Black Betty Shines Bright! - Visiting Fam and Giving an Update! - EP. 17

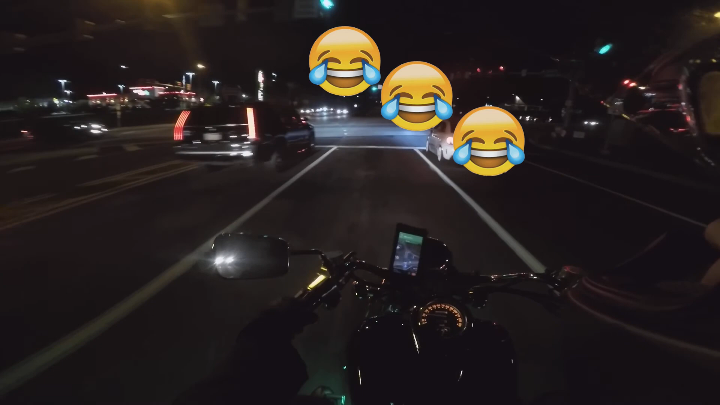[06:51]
So, as you can see, Black Betty got her underglow. Oh man, I'm so happy. So, I gotta say, when it comes down to driving between day and night,
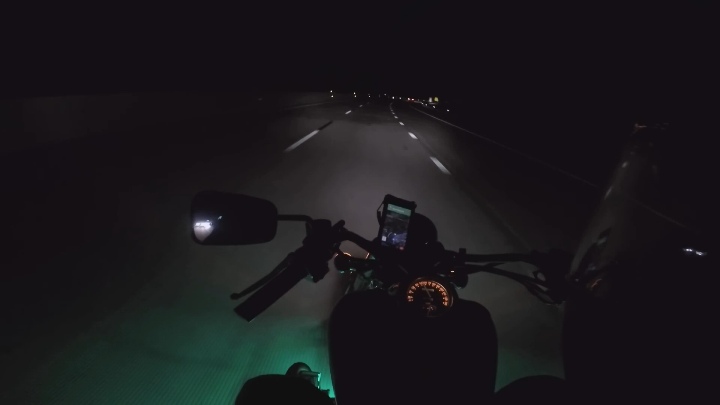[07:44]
Especially at night. If I'm going to get pulled over, it's probably going to be in Amity's area here. Don't surprise me. Oh, look. Is that a fox? Yeah, it's a fox. I hope you guys saw that. I don't know if you did, but if you did, awesome. Well guys, that pretty much sums up today's video.